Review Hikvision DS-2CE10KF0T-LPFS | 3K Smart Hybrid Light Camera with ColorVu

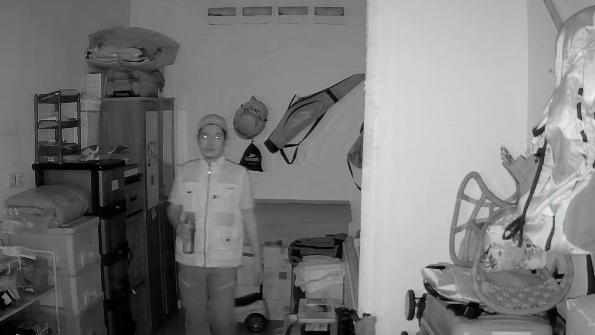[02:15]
Next, this camera is also equipped with a button used to switch video output modes.